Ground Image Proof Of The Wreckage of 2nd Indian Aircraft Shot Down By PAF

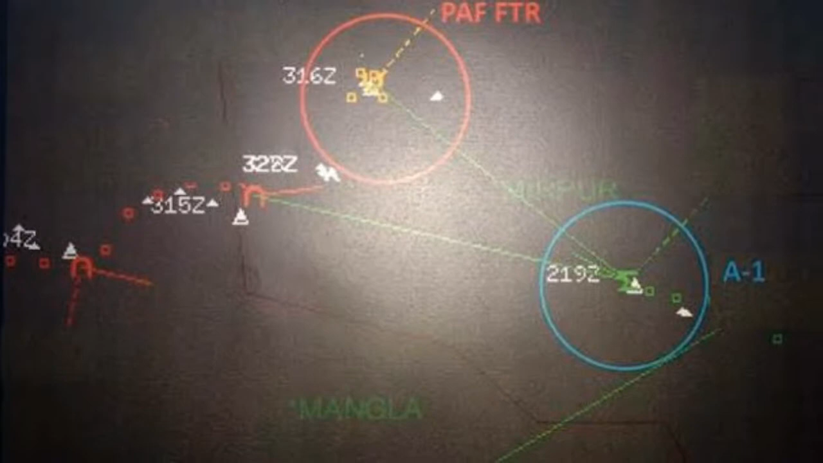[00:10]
ریڈار ایمیجز شو کیا ہیں بھارتی
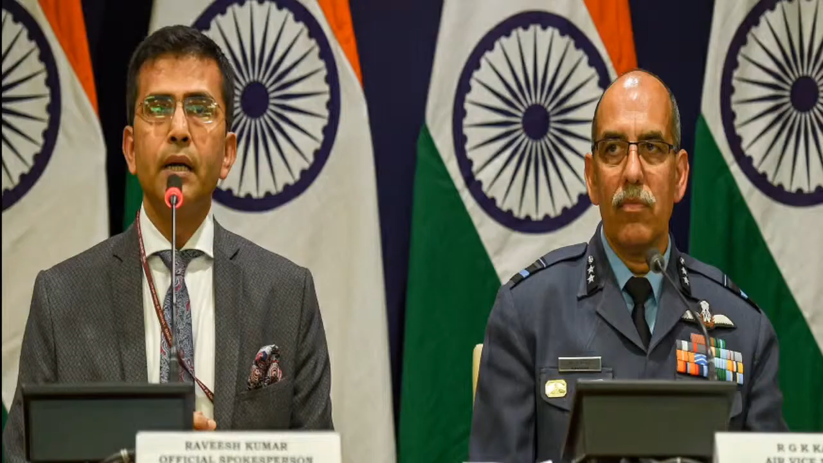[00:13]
فضائیہ کے ائر وائس مارشل آر جی کے کپور نے پریس کانفرنس کرتے ہوئے بتایا کہ ان کے پاس افسولہ کو تباہ کیے جانے کے
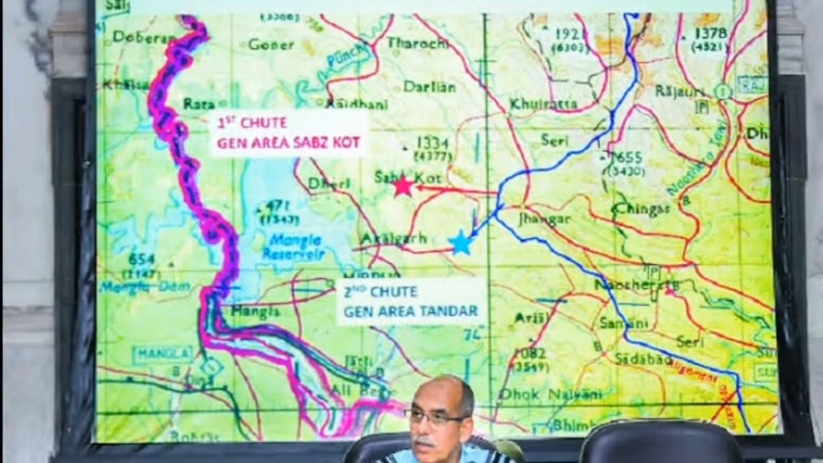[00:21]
نقابل تردید ثبوت ہیں اور ثبوت کے طور پر انہوں نے کچھ فرضی قسم کے ریڈار
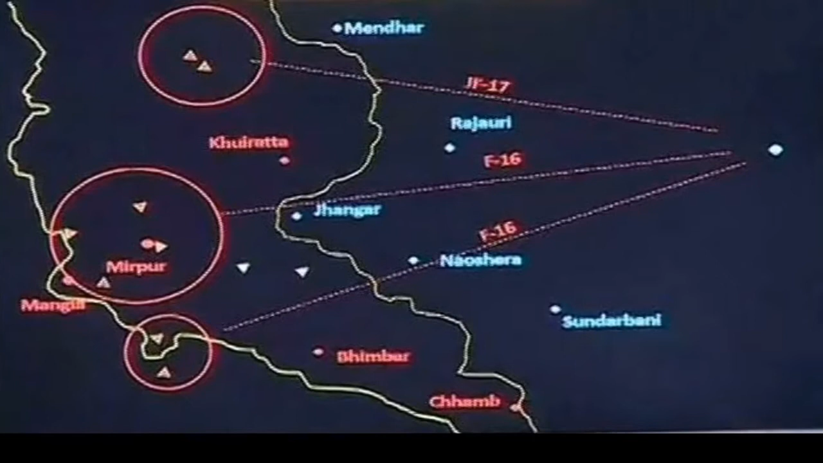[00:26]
ایمیجز شو کیے جو ہم آپ کو سکرین پر دکھا رہے ہیں اب فرض کیجئے ہم مان بھی لیں کہ یہ ستائیس
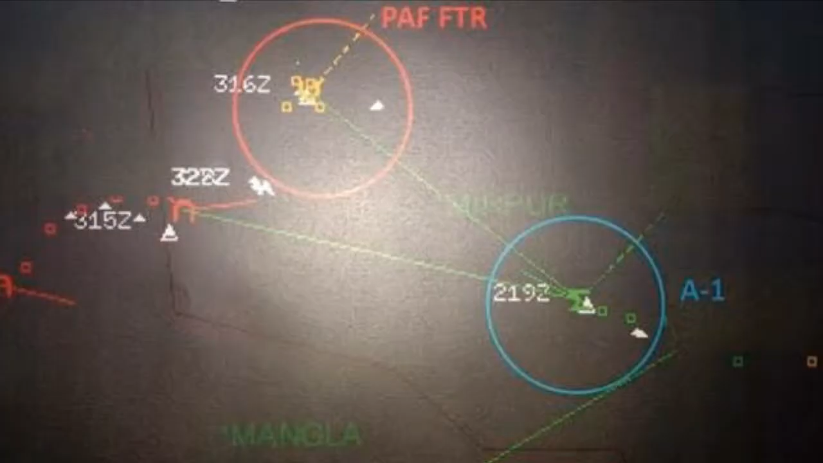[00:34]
فروری کی فضائی جھڑپ کے اوریجنل
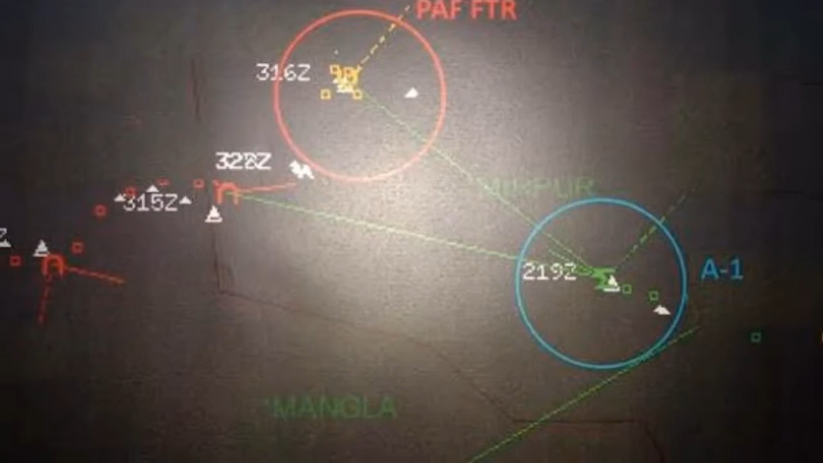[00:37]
ریڈار ایمیجز ہیں تب بھی ان سے افسولہ کی موجودگی اور تباہ ہونے کا کچھ پتہ نہیں چلتا